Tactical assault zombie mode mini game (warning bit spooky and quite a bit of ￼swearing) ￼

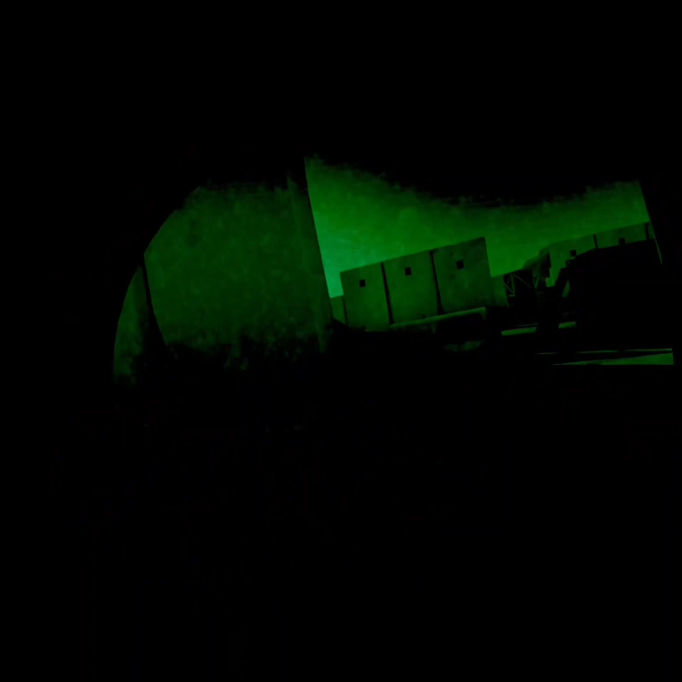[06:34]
so you can really easily sneak up on someone, as you can see here.